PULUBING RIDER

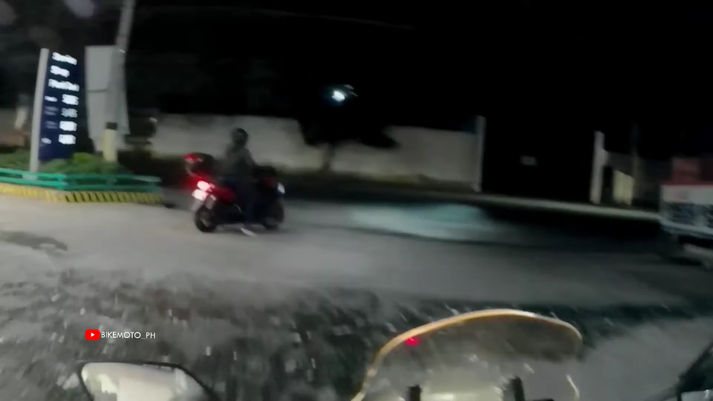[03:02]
Dalawa lang kami nakamotor, yung iba namin kasama naka sasakyan, naka 4 wheels.